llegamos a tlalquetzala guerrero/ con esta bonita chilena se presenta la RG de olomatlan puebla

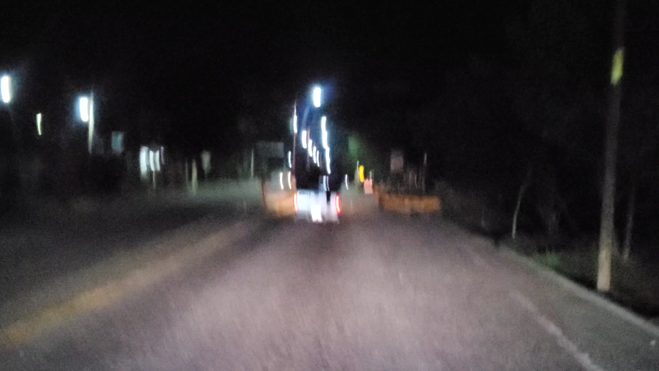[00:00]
Bueno, pues no estoy seguro, pero creo que aquí es Guamustitlán
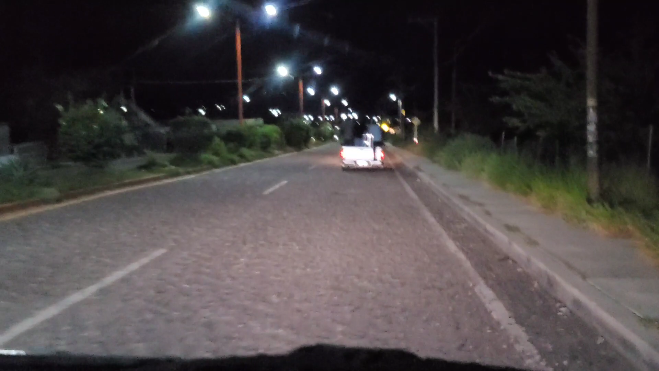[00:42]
Bueno, pues ahí nos viene correteando un trailer y creo que no es de Lola, no sé de quién sea Creo que es el trailer de la muerte, ahí es una película que se llama el trailer de la muerte Este, el cabrón nos viene correteando Bien encargado, pero loco para manejar Disculpen por lo que voy a decir, pero a veces en las noticias Vemos a veces que se volcó un autobús, se volcó un trailer y todos decimos pobrecito,
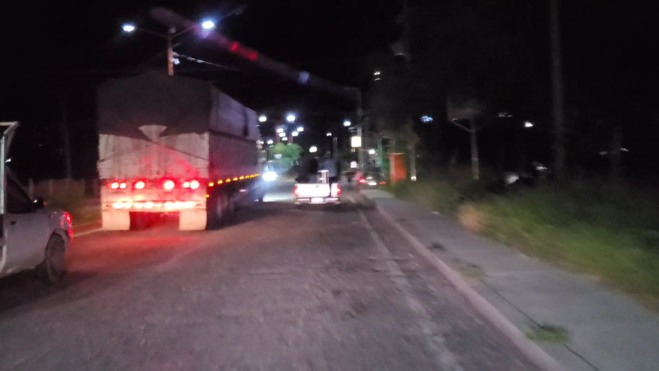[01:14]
pobrecito Pero en realidad no se lo merecen porque son bien locos para manejar Por ejemplo,
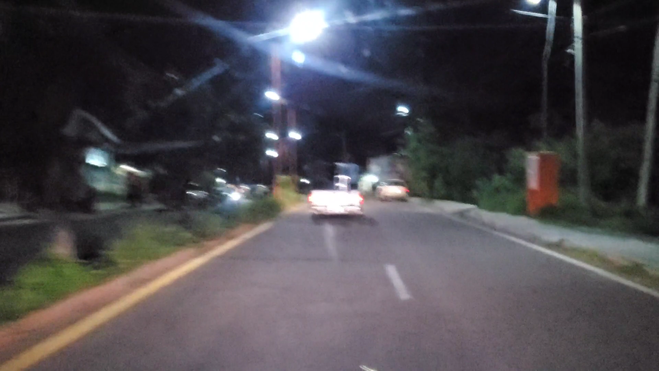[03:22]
Pues no vemos ni un anuncio de que pueblo sea aquí, pero yo creo que es Guamotitlán Te checamos el mapa ¿Cuánto día me la llevo ahorita? La del año de su carro
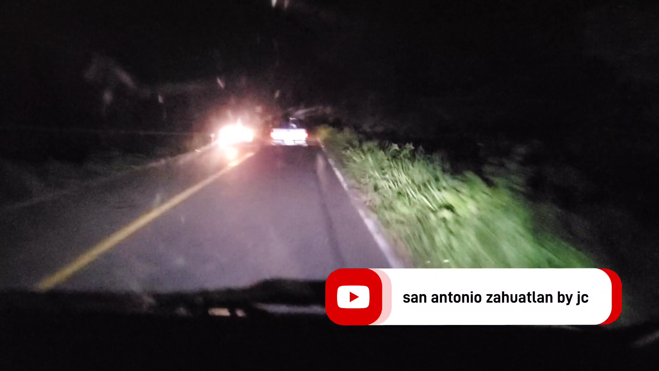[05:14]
Mejor no, con esto, mira, se vieron aquí en la carretera, se me ve mejor con el teléfono que con la vista, ya mero viene en otro, tenemos un tránsito de unos 20 carros, si,